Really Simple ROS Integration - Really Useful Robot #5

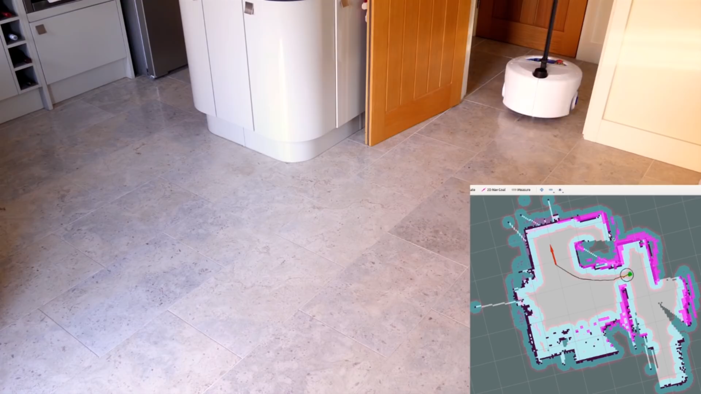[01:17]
The robot runs ROS and it's running that on a Jetson Xavier NX from NVIDIA and it's using a LiDAR and the ROS navigation stack to navigate from A to B.
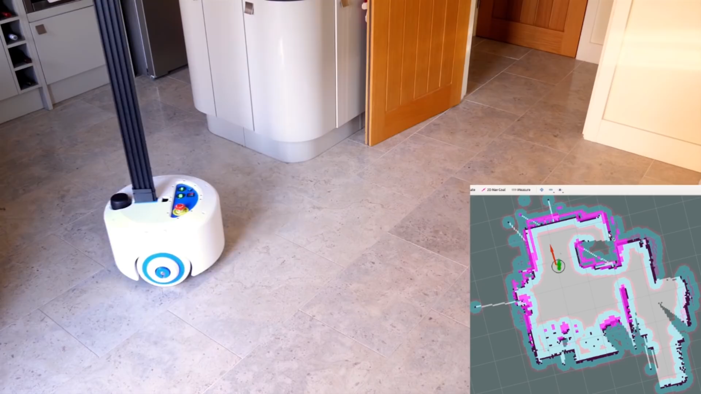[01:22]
You can see me putting the arrow down in the bottom right hand corner and it planning a path around obstacles, having mapped the room and finding its way along the route. Now I do want to integrate the robot arm with ROS as well and I'm aware of something called moveit which is an API for coding robot arms essentially with lots and lots of features.
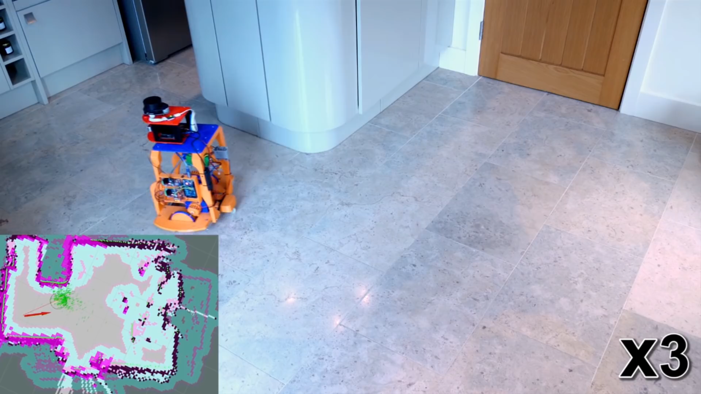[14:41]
camera that's used to substitute for the wheel odometry as well as a lidar.
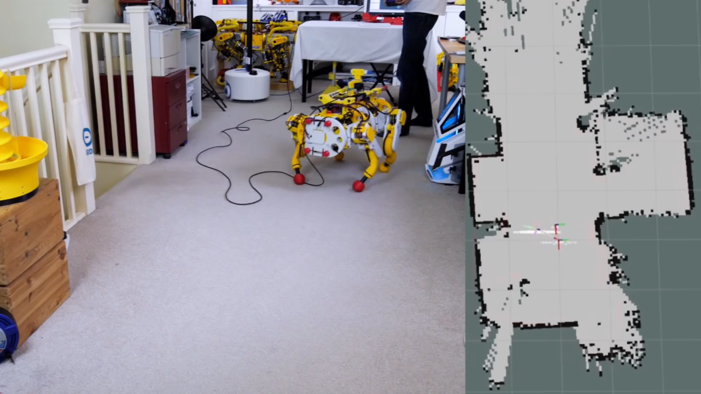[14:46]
There's also robot dogs drawing maps and lots of other things in my channel with all of that explanation. So the next plan for this robot is to actually make a gripper that can manipulate objects.